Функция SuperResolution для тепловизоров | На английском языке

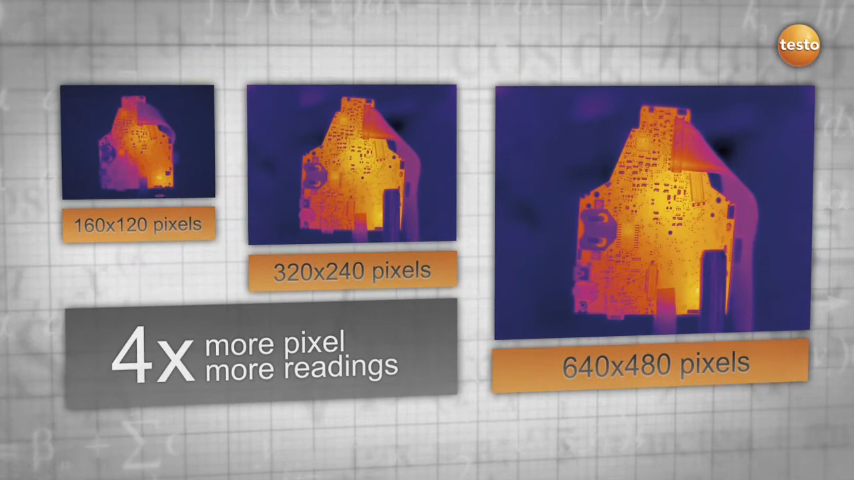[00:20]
picture the super resolution
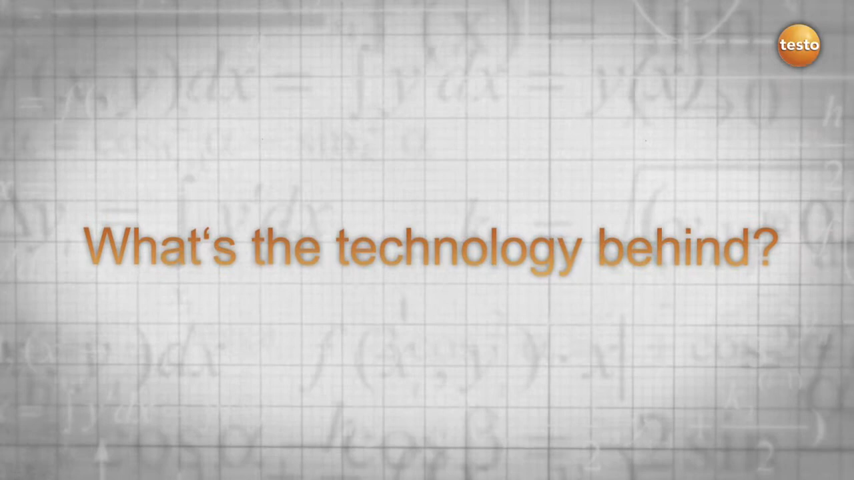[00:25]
technology uses natural hand movement and takes multiple images rapidly one
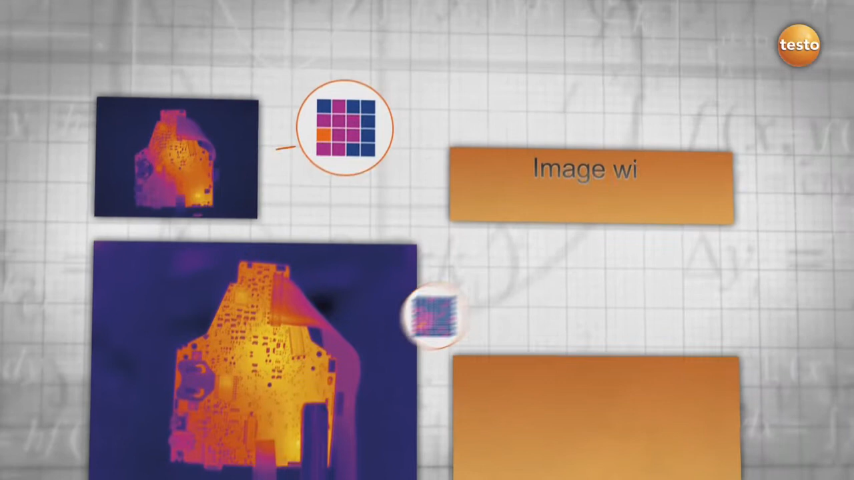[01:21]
you get more information out of your thermal images your result an improvement of the geometrical resolution by 1.6 and an increase in your pixels by 4 for more details and safety
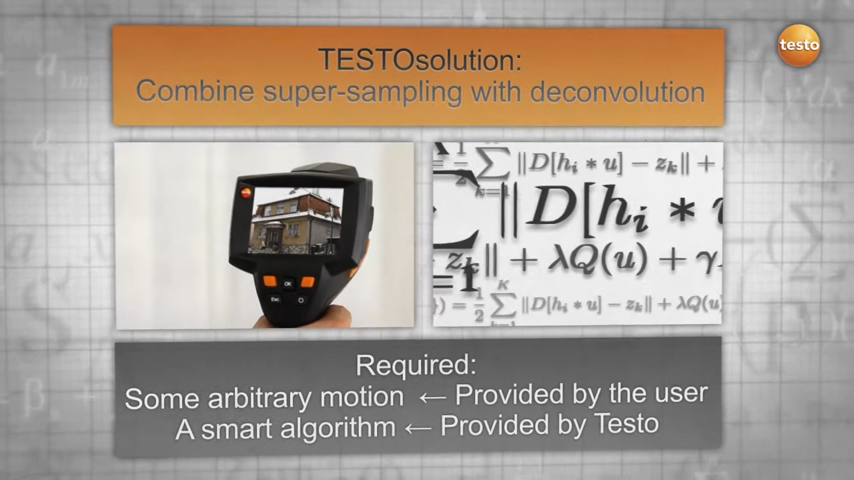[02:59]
the technology works as follows the thermal imager takes multiple
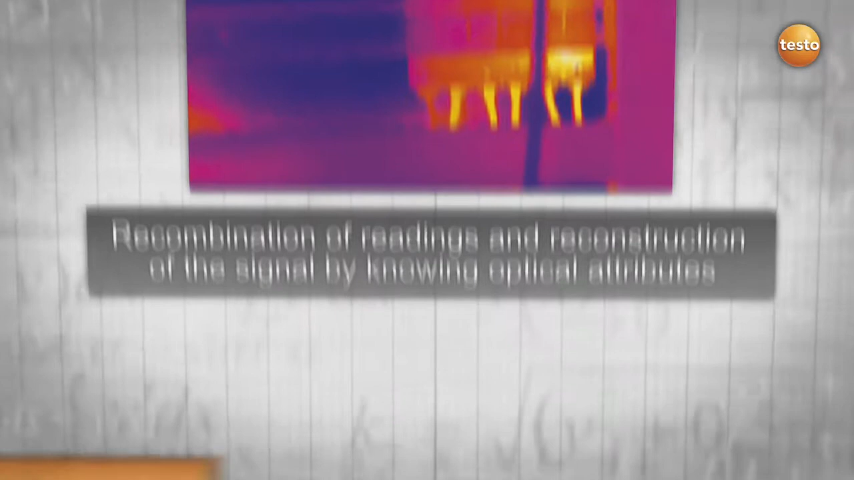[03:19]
reflected in the formula that was exclusively developed for the testo super resolution
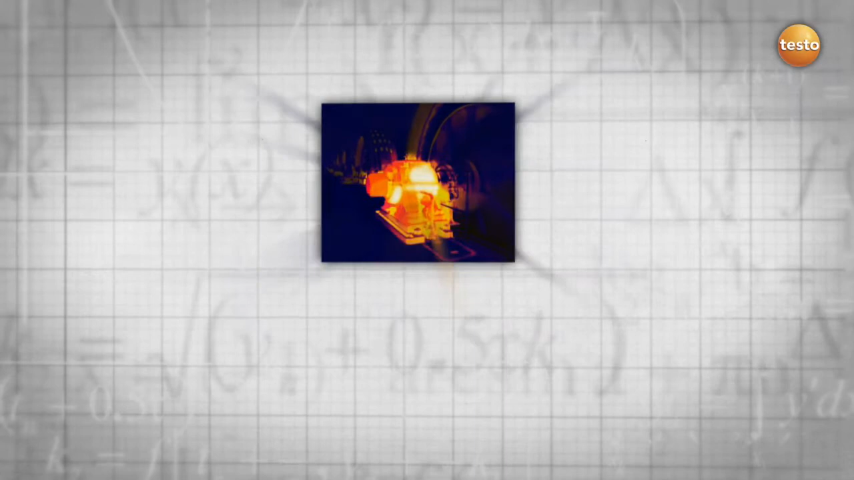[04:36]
thermal images but that's not all as your smallest measurable object